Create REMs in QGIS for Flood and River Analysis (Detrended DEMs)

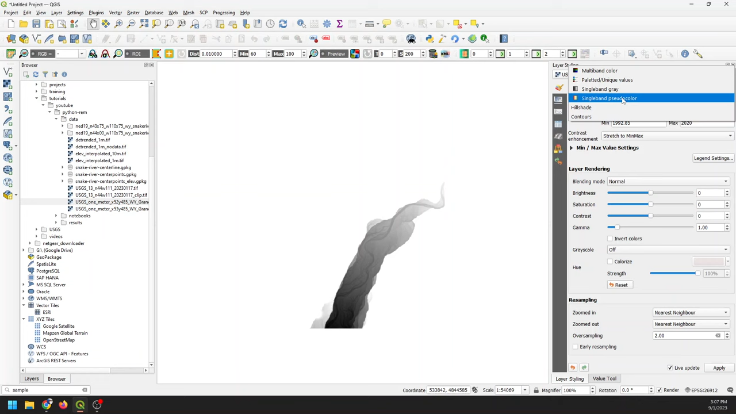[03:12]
I'm going to change this to blues that works whatever color you like. I will invert this.
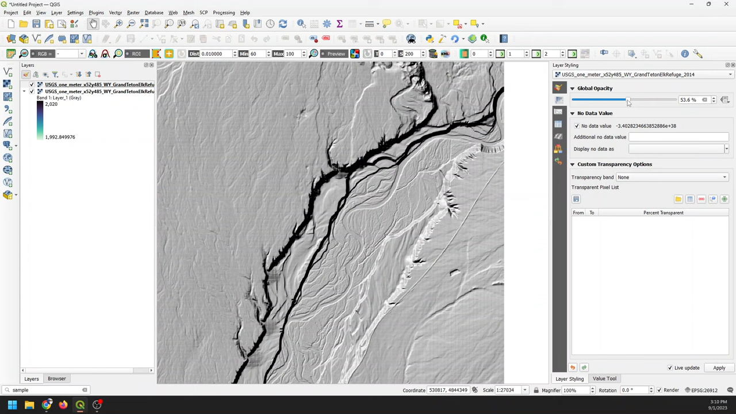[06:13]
So you might want to use a higher resolution DEM for this. Now I'm going to come over here on my layer styling panel to the opacity and I'm going to pull this down somewhere 40-50% range. Now you can see with that hillshade showing, we can really, really see where our river channel is and we can see it quite well. Now I want to just make a note, I'm expecting you have some some QGIS knowledge for this. If you don't have that knowledge, it's okay. You'll probably just want to get a little familiar with QGIS before following this tutorial. I have a course you can take that will get you right up to speed so you can follow along with this or you can check out some of my free resources.
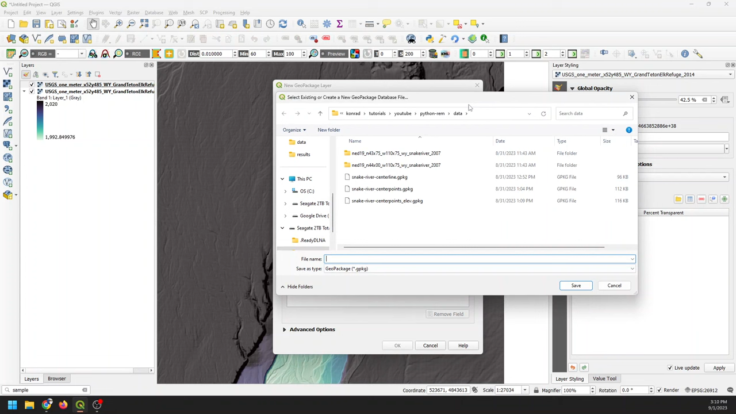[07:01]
I want to create a new layer that's going to represent the the channel centerline. So I'm going to come up to layer, create layer. I'm going to make a new geo package and I'm going to save this so I have it for later. And I already have one here but I'm going to just rename this one for YouTube. So we'll call it YT and we'll save it. I want to make sure the geometry type is a line, line string. If you're using a shapefile, which is just fine to do, you're going to get a slightly different option for geometry. Just make sure it's a line. I want to set this to my project CRS. More specifically, I want the CRS to be the same as my DEM. Here my DEM is NAD 83 UTM zone 12 north.
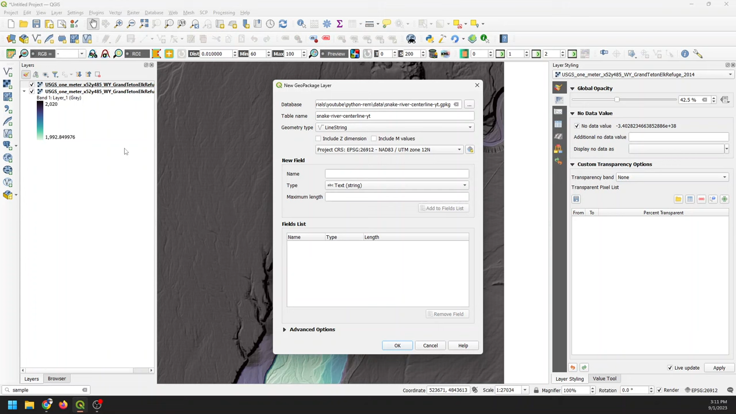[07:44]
Just check and make sure that you have your project CRS the same as your visual elevation model. You can check that. I guess once I create this, you can check it by going into the properties here. This is all I need. I'm going to click OK and create this layer. Now what I'm going to do is come to the editing toolbar here and you can go to edit here if you need to or add the toolbar. But I'm going to go to the editing toolbar. I'm going to toggle editing on and I'm going to create a new line feature or add line feature. So I'm going to click here. I'm going to zoom in on my channel and I'm going to stay within my DEM and I'm going to just click to digitize this.
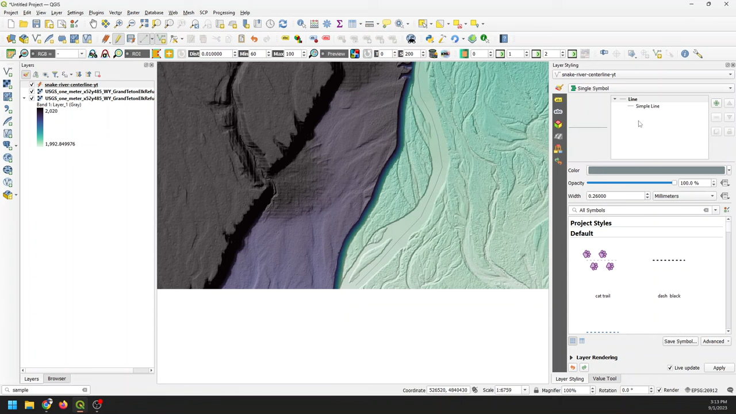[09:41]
So now we're done. We can right click to end the feature. It gives me this. I'm just going to click OK. And there's my center line. Real quick, I'm going to come over here to my layer styling. If you don't have the layer styling panel, you can go to view panels and just check on layer styling here. Makes it so easy to adjust symbology. I'm going to change the color to red because that's easy to see. And I'm going to adjust this to points and I'm going to put it up to three.
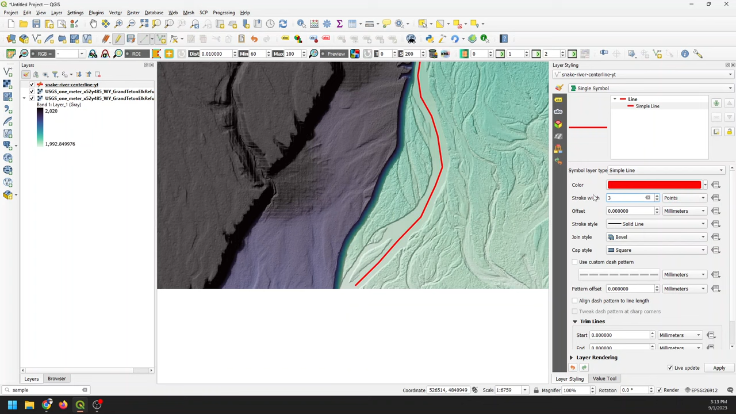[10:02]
Actually, I'm going to put it down to two. And that will give us a really easy to see center line. OK, so once I have that center line done, I'm now going to come here and click Save Edits and I'm going to toggle editing off. All right. So we have here is we have a line with vertices on it. What we need to do is we need to sample this kind of all the way along this line so that we can know what the elevation of our riverbed is. And that's going to be our zero elevation that we're then going to use to set the riverbed elevation to zero as we do our interpolation.
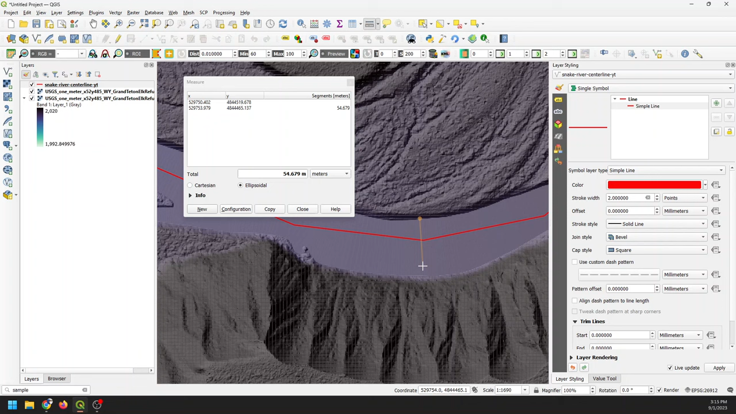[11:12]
So what I'm going to do is I'm going to use the measure tool to measure my channel width. And I'm going to space these points out about channel width apart. So we can see there's about 65, 67 meters at this location. So we'll space these out at 60 meters apart. OK, so I've got that. Now we can go to, I'm going to search for this. And I believe this is, I think it's points along geometry. Yeah, so you can do points along geometry here.
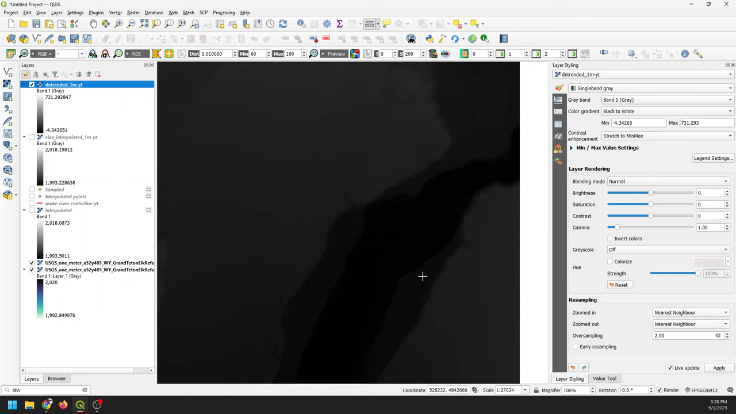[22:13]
OK, we are going to leave it just like that. OK, so now we can't tell really if it's different. We can see a lot of weird stuff going on here. Let's go ahead and adjust our values. Now, the first thing to notice is notice our minimum and maximum values are way different than they were.
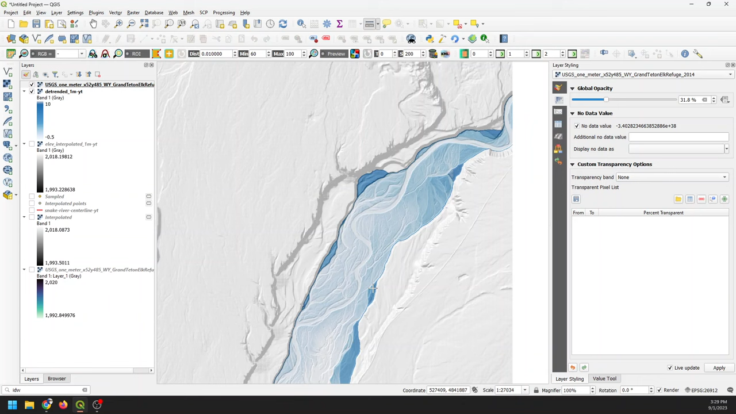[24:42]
Like that. And now you have a relative elevation model or a detrended elevation model. Looks really good. You can really see those river details. And so here you can see how before, and actually, let me see if I just slide this up here and turn it on. Okay, awesome. So let's just take a look at the difference here. We have way more contrast with our relative elevation model because we have the full range of colors.
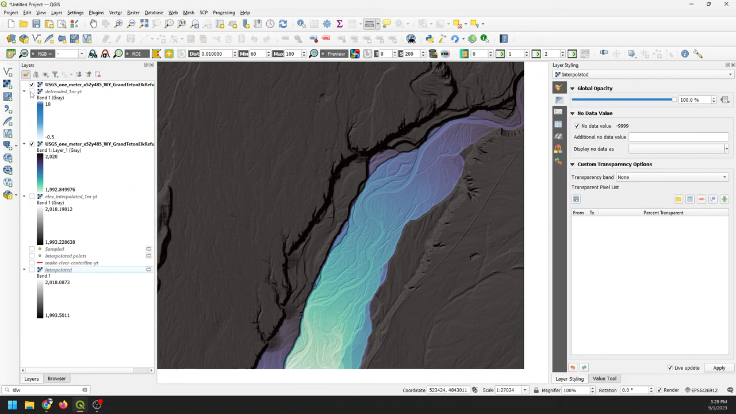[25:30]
I'm not great at it though, above the actual river. And you can see if we zoom out, you can see we don't have that downstream trend here. Whereas if we turn our old one on, you can see that downstream trend occurring. And here we don't have that. And so there you go. There's how you can create your detrended or relative elevation model. Super cool to look at and make super cool graphics. You can set up a 3D view with this and it looks really great. That's all for today, guys. I hope you found this entertaining, useful and informative. And as always, feel free to reach out to me with comments or ideas and check out the email list if you want to be the first to be notified about all these videos and the stuff that I post in the blog.